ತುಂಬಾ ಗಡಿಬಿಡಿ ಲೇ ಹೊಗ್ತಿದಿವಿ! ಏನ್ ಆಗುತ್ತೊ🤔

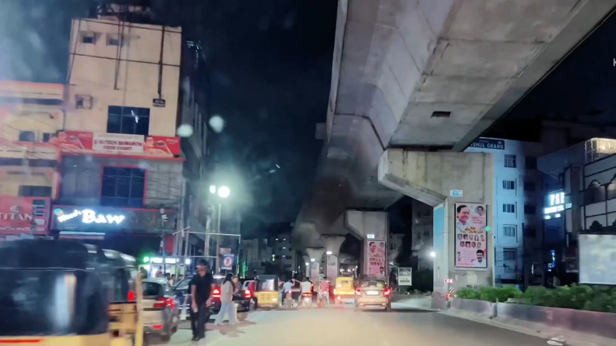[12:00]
ಎಸ್ ಗೈಸ್ ಬಂದೇ ಬಿಟ್ಟುವಿ ಅಂತೂ ಇಂತೂ ವೇಟ್ ಮಾಡಿದ್ದಕ್ಕೂ ಒಂದು ಒಳ್ಳೆ ಸ್ಟ್ರೀಟ್ ಫುಡ್ ಸಿಗುತ್ತೆ ಅಂತ ನಂಬಿಕೆ ಮೇಲೆ ಹೋಗ್ತಾ ಇದ್ದೀವಿ